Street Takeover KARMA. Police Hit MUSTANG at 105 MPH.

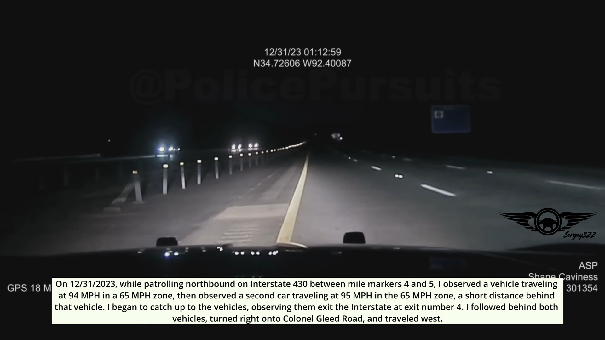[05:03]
On December 31st, 2023, while patrolling northbound on Interstate 430 between mile markers 4 and 5, I observed a vehicle traveling at 94 miles per hour in a 65 mile per hour zone, then observed a second car traveling at 95 miles per hour in the 65 mile per hour zone, a short distance behind that vehicle. I began to catch up to the vehicles, observing them exit the interstate at exit number 4. I followed both vehicles, turned right onto Colonel Gleed Road, and traveled west.
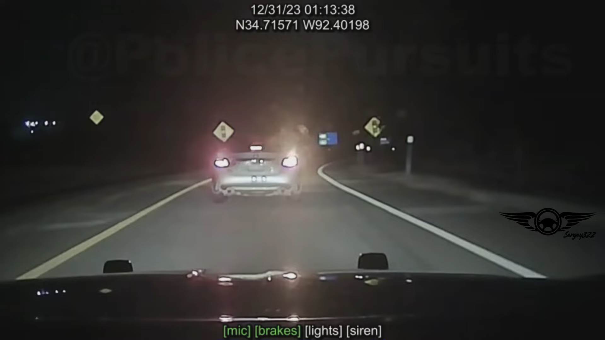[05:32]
As we approached the intersection of Colonel Glean Road and David O.
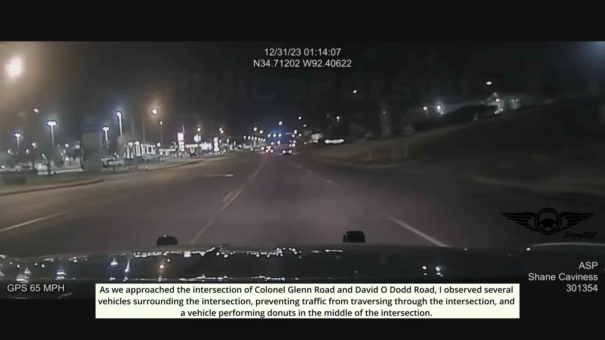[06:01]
Dodd Road, I observed several vehicles surrounding the intersection preventing traffic from traversing through the intersection, and a vehicle performing donuts in the middle of the intersection.
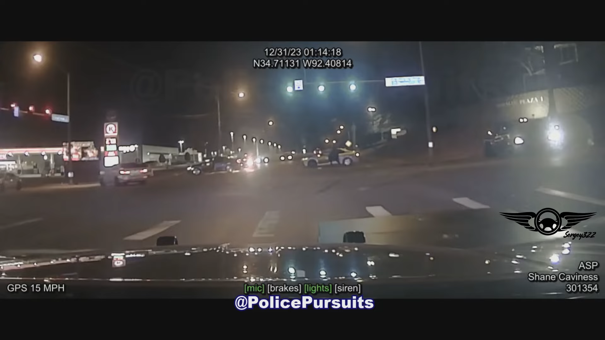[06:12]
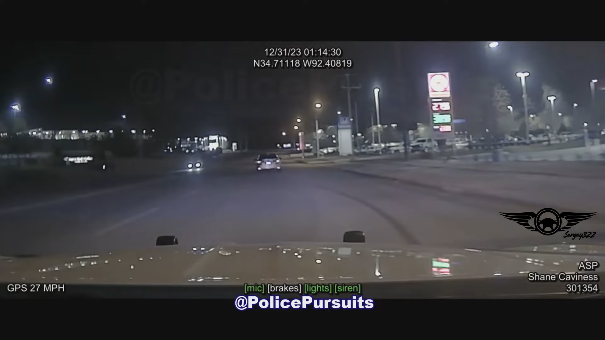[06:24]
I initiated my emergency lights as I approached the intersection when a Toyota Camry began trying to leave east onto Colonel Glen Road. I attempted to block the vehicle in, but the operator, later identified as Deshaun Slay, maneuvered around my patrol vehicle. Slay began to accelerate east on Colonel Glen Road, attempting to flee.
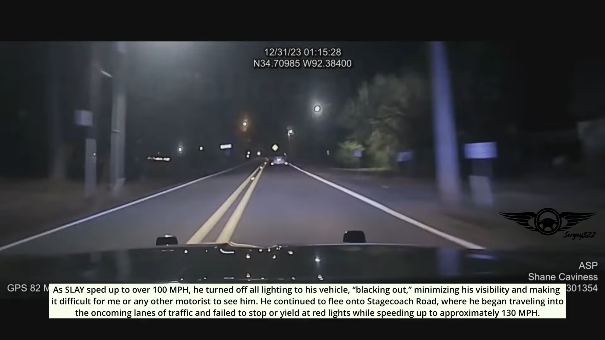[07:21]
As Slay sped up to over 100 miles per hour, he turned off all lighting to his vehicle, blacking out, minimizing his visibility and making it difficult for me or any other motorist to see him. He continued to flee onto Stagecoach Road, where he began traveling into the oncoming lanes of traffic and failed to stop or yield at red lights while speeding up to approximately 130 miles per hour.